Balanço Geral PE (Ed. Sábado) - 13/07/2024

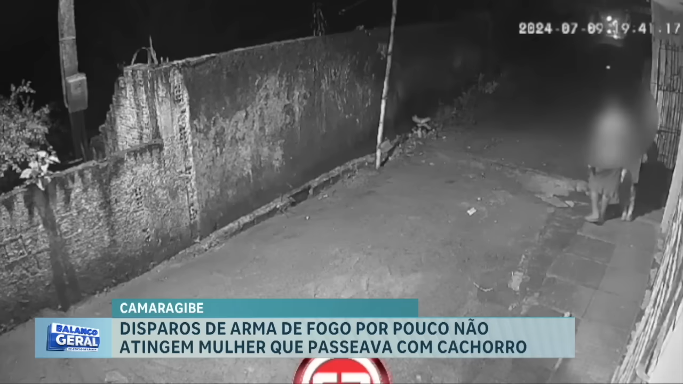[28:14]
Do que há pouco começa o bang-bang. Isso aí foi filmado por uma câmera de segurança de uma casa. Entendeu? Lá na rua... Essa é a rua Monte Carlos. O cara fugindo na moto, né? Fugindo na moto, a mulher lá e a bala com medo no centro, ó.
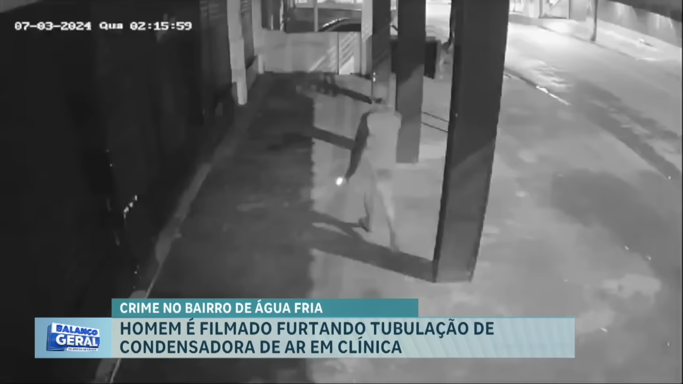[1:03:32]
Você vê aí o momento em que o cara vem andando pela rua e vai até a caixa do ar-condicionado. Aí ele subiu na parte mais baixa do muro e puxou a tubulação, porque essa tubulação aí tem cobre e os ladrões sabem. Aí depois desceu, foi andando normalmente pela rua. O dono da clínica prestou uma queixa na polícia civil que, diga-se de passagem, não vai investigar, viu? Vai investigar não.